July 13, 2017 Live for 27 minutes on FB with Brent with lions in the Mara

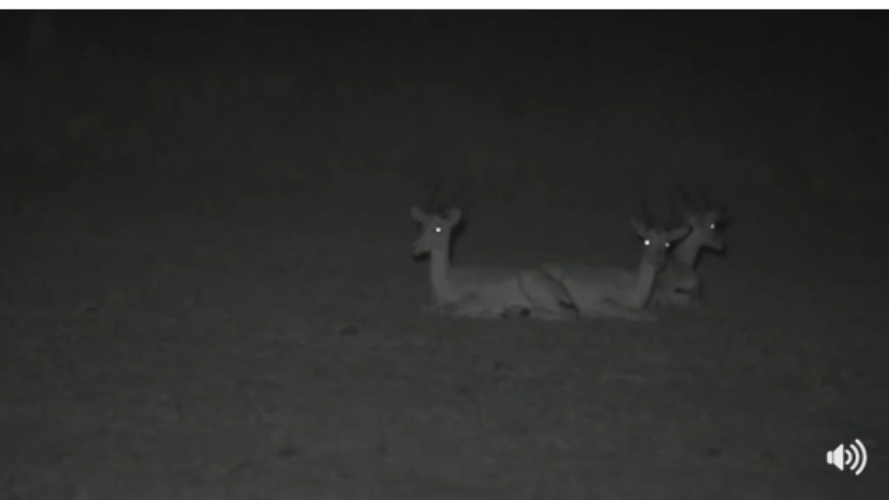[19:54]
So she probably wants to be within about 30
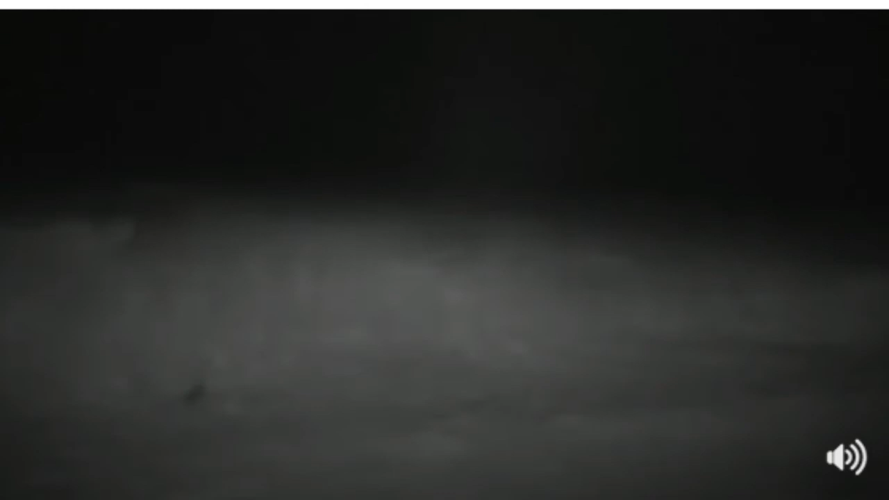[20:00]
or 20 preferably, before she makes her charge. But on such a dark night, and it is truly a really dark night, she might risk it from a bit further. So we're just patiently waiting for her to stalk forward a little bit.
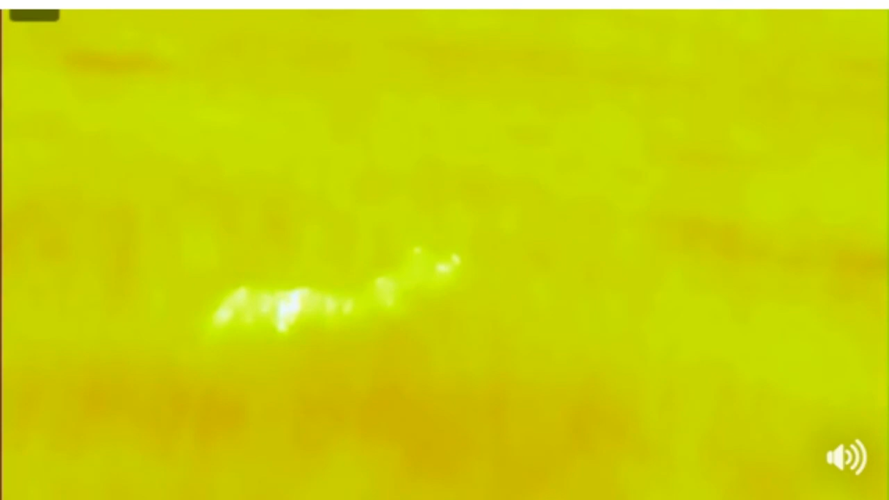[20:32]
Jerry is wondering, do impala have good night vision? Well, certainly better than ours, Jerry, but not like a lion's. So they don't have the greatest night vision, but impala will rely on a lot of other things. Their hearing, if they hear something that sounds slightly suspicious, it could get them very, very alert, and they are able to disappear quite quickly.
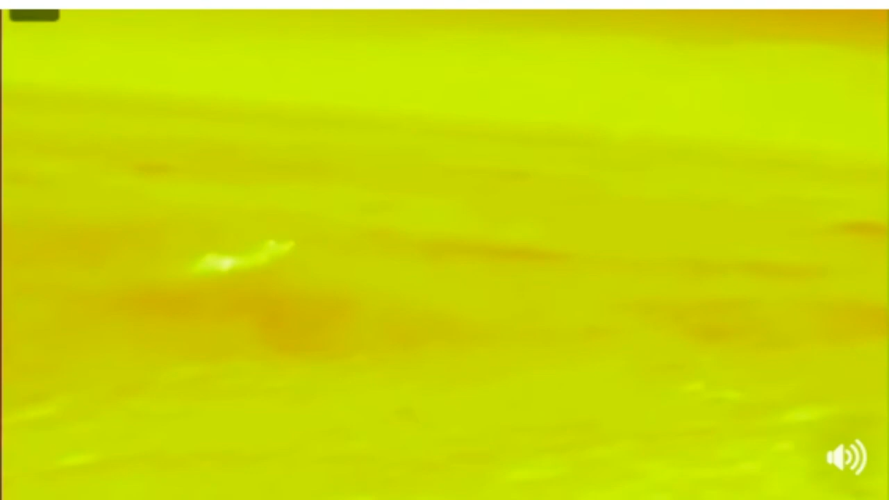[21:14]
sort of up to 9 meters in a single leap when they have to escape something like a big hungry lioness. Oh, let's see if our girl's moved. No, she hasn't. As I said, she is quite hungry. And very, very empty belly. Oh, there we go. She head's focused on the impala again.
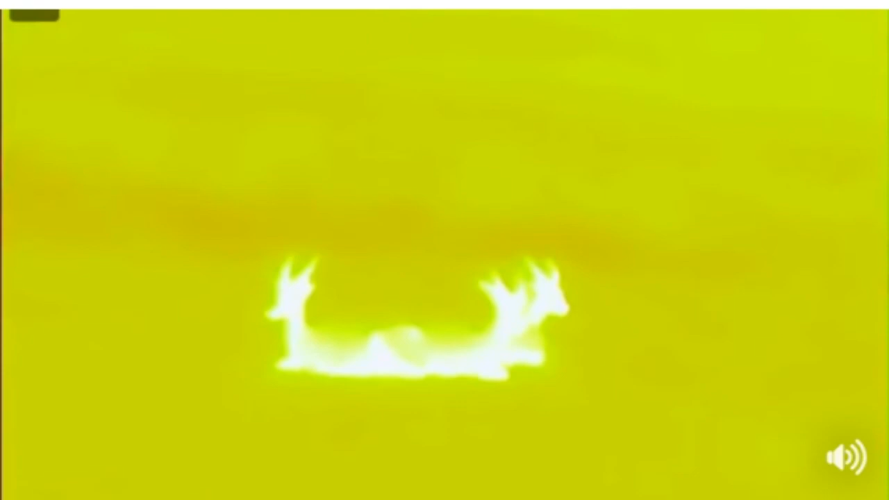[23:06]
And so it's just that, looks like there's just that little bit of too much open ground that is making her worry a bit.
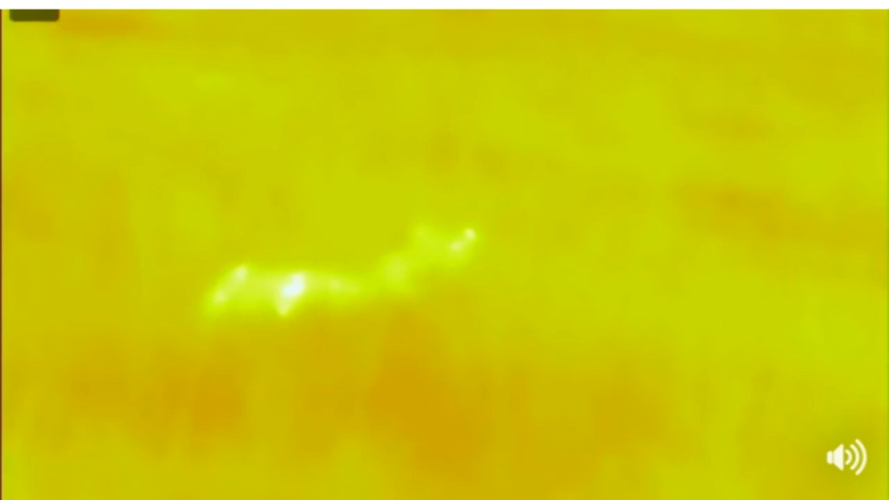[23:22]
She's right on the edge of the long grass.
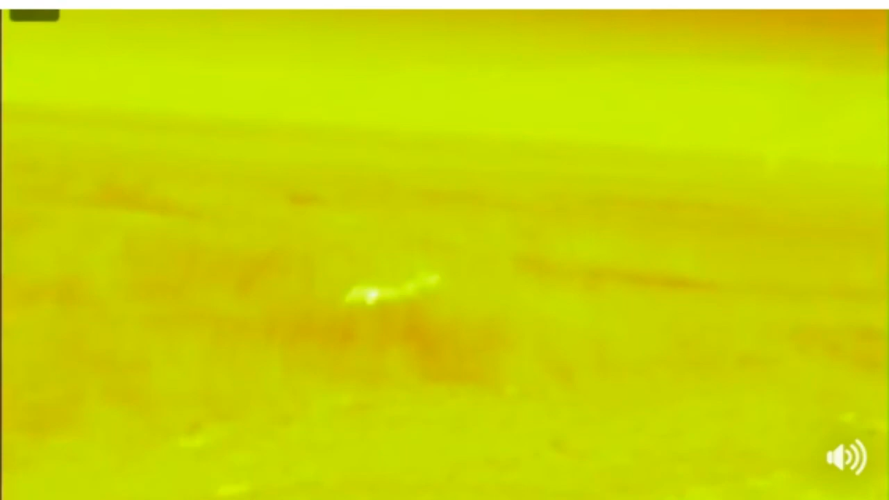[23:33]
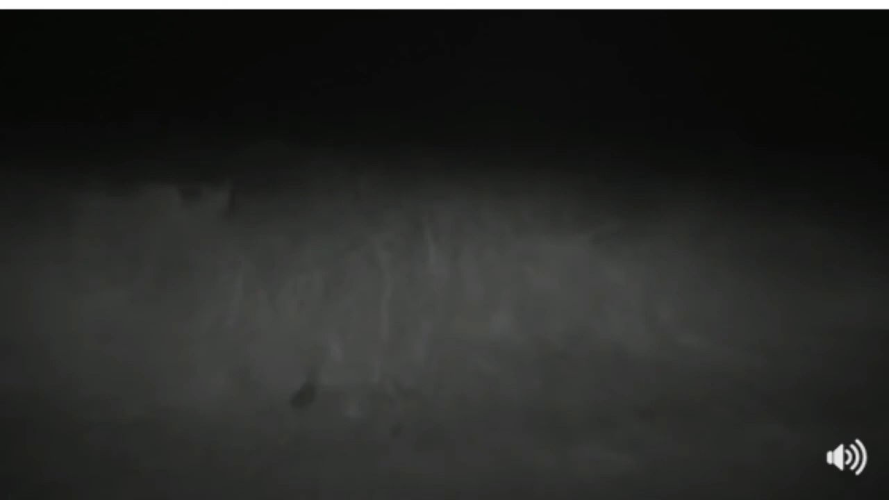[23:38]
Infrared, and we still haven't been able to, even though we know exactly where she is, we still haven't been able to get a really clear shot of her. She's there, right there somewhere.
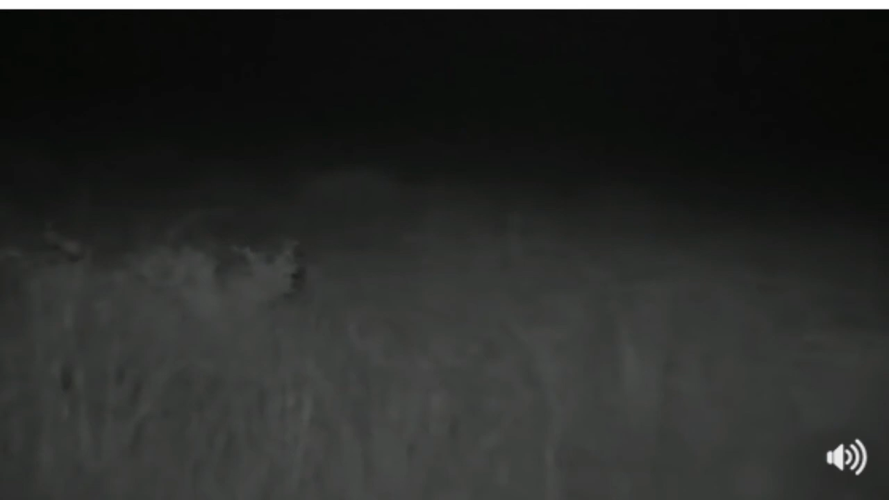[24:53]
Hey, that's her there, I think, them. is in there. My yank is wondering, why are the other females from the Pride not helping her? Well, it could be that she's been off mating, and she hasn't been with her Pride for a few days.
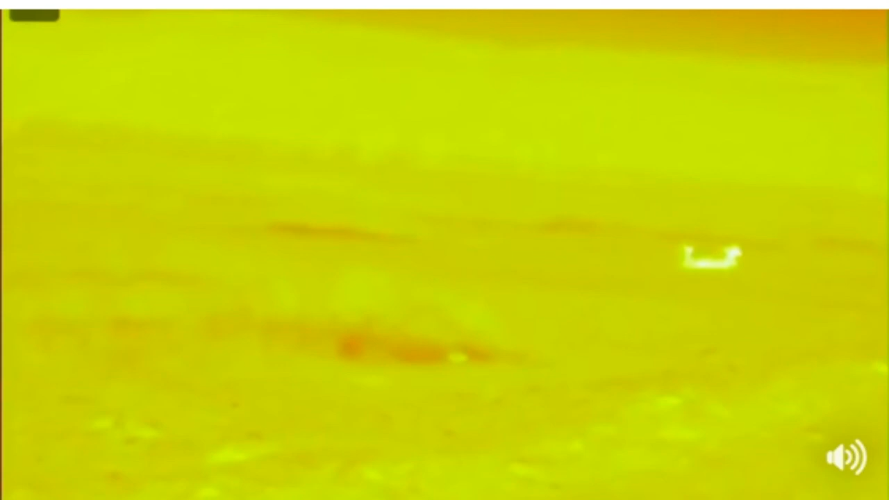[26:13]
Says she couldn't imagine that prey being able to sleep here, because you never know what predator is hiding in the tall grass.
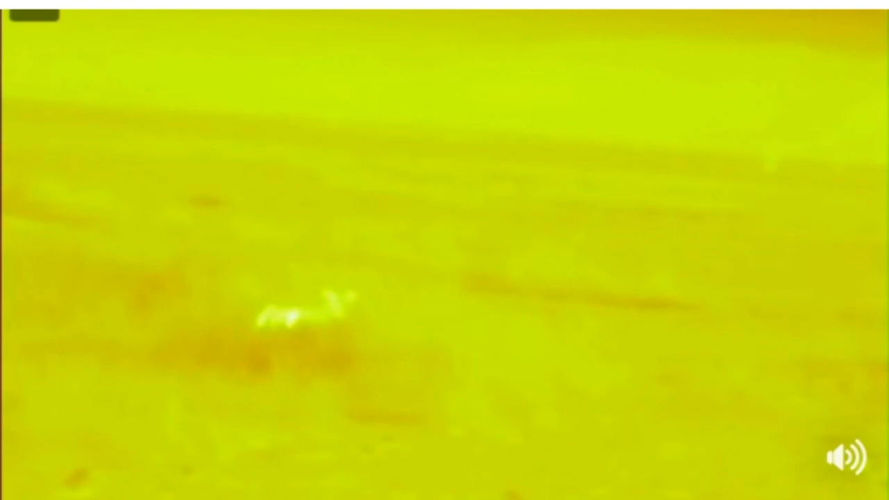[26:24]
That indeed is true. Oh, does she bunch up there a bit?
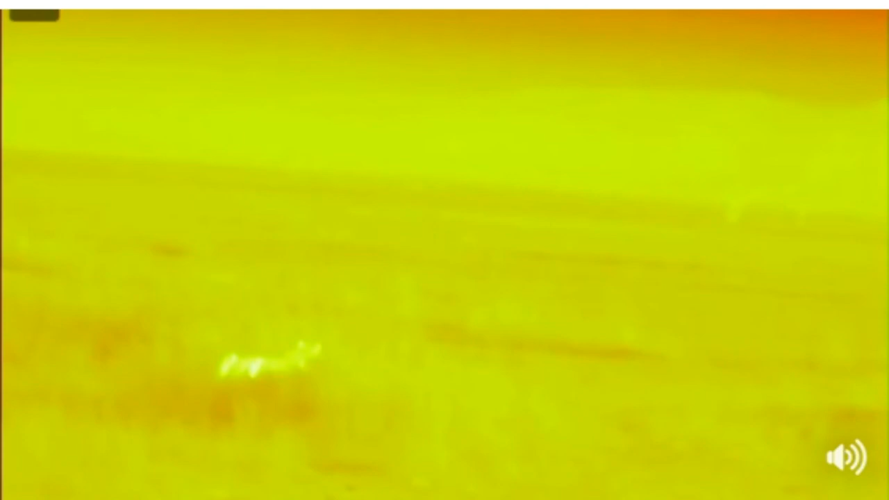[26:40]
Her head's up. There we go. There she's going. She's getting closer now.
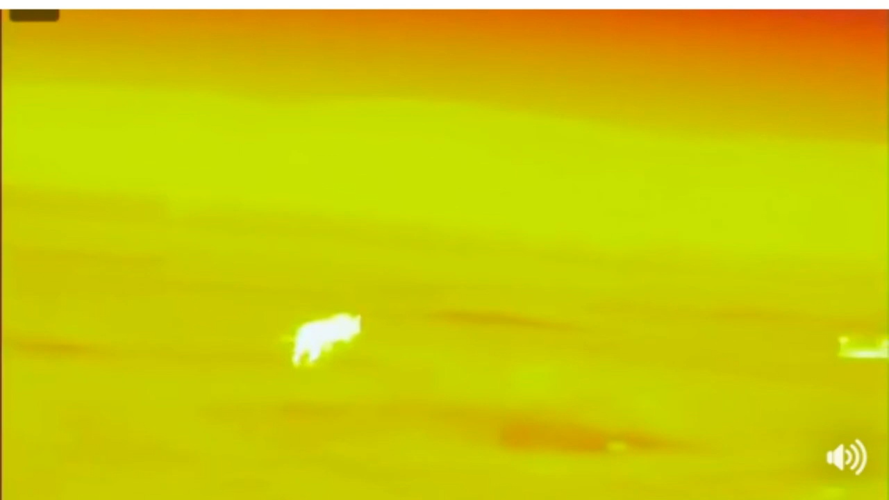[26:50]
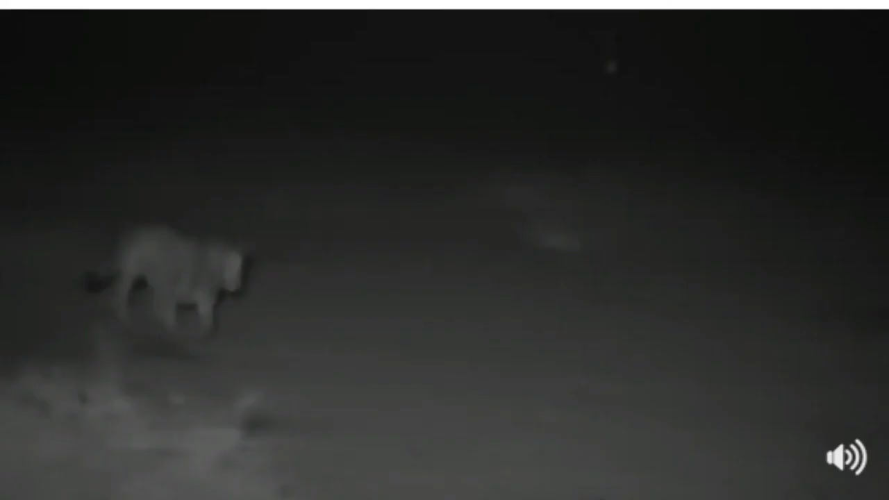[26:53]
There we go, there go the impala. Oh, smart impala out in the open. And a lucky lady.
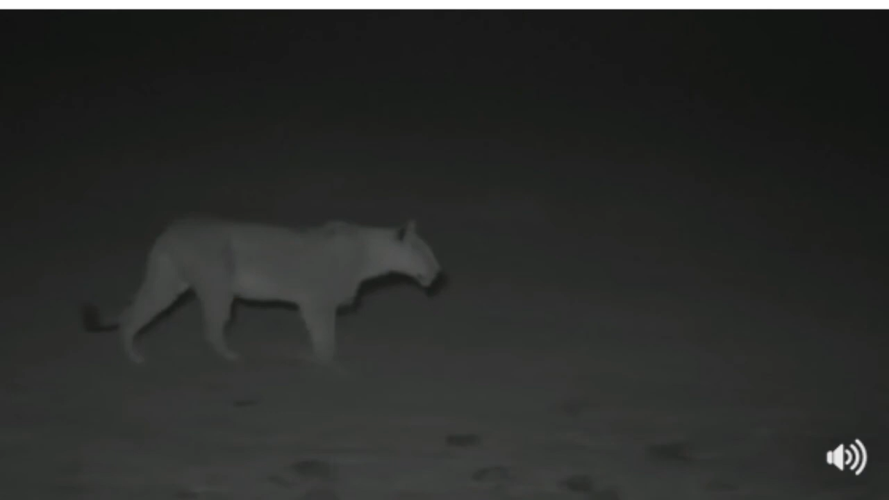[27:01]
And there you go, you can see how hungry she is. Now the impala haven't gone far. They might not. And now it's pitch black and it's a very dark night. But they're on her. She has failed. They didn't even snort. There we go, now they start snorting. Oh dear. Well, that was very, very close.
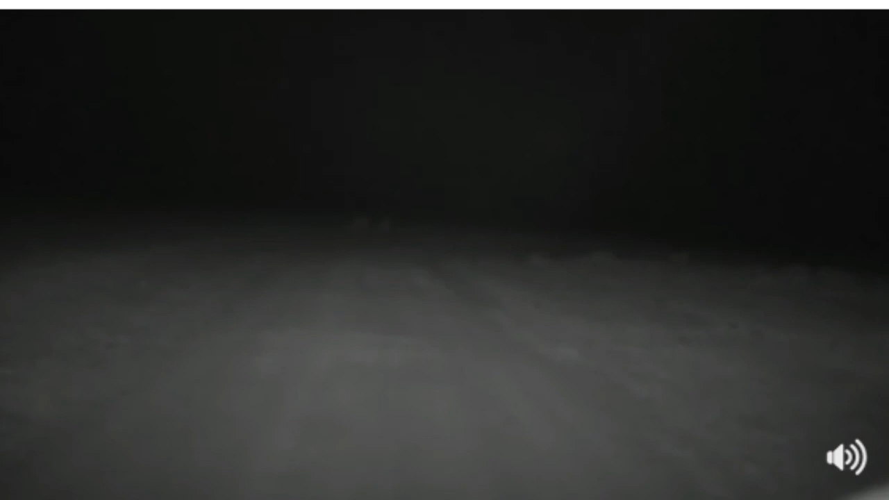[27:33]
But remember, throughout this all-night adventure, we will be coming to you live when action is about to happen. And unfortunately for this Mogoro girl, no dinner for her. But I'm going to stick with her, see if she meets up with the rest of the Pride, or maybe she starts hunting again. So keep a lookout for us going live throughout the night. Bye.